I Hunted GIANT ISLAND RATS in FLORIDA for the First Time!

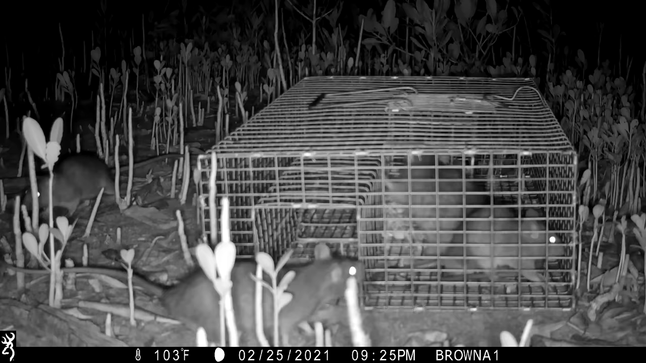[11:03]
Oh, yeah, they're crawling all over it. There was like three in there. Dang. There was four in there. When one gets in, another one gets out. There's so many, it's not even funny. Hey, we were there at 9 p.m.